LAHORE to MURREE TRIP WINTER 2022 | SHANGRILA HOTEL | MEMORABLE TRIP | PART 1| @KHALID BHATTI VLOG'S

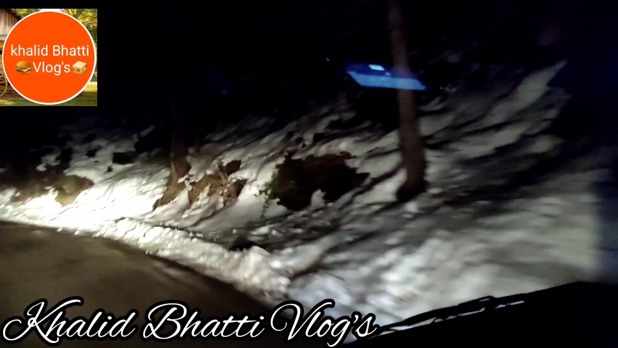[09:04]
आपको बर्फ़ से आइडिया हो गया होगा कि हम मरी पहुंच चुके हैं और बहुत जल्द हम शंग्रीला होटल पहुंचने वाले हैं। हमारे साथ रहिएगा।